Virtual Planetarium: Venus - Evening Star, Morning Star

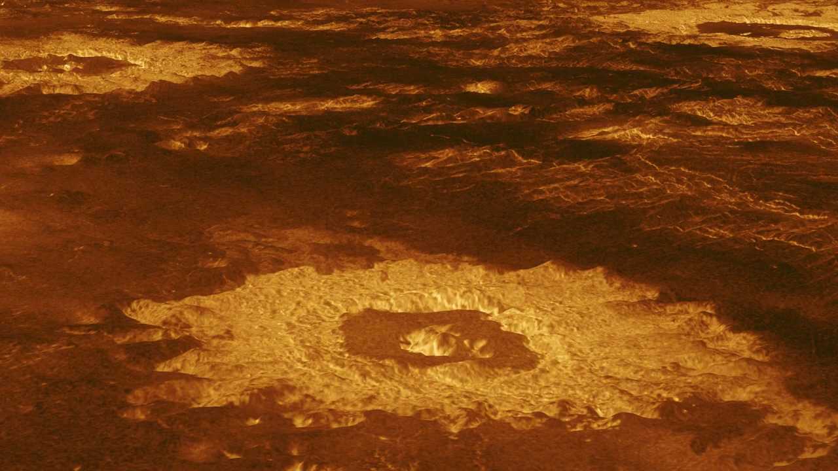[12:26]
We can use radar to look through the clouds and see weird volcanoes and other strange geological formations on a planet that's extremely hot and has no plate tectonics.